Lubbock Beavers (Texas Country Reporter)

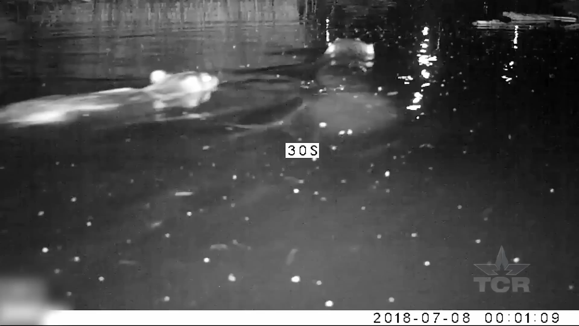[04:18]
We saw that tail flapping and there's nothing else in the world that looks like that.
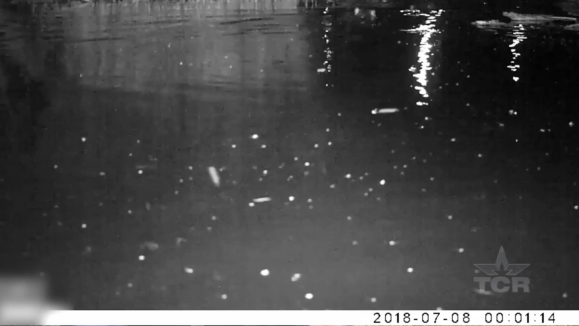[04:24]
And how long is that clip? Oh, it's, that clip's only, you know, five, seven seconds, something like that.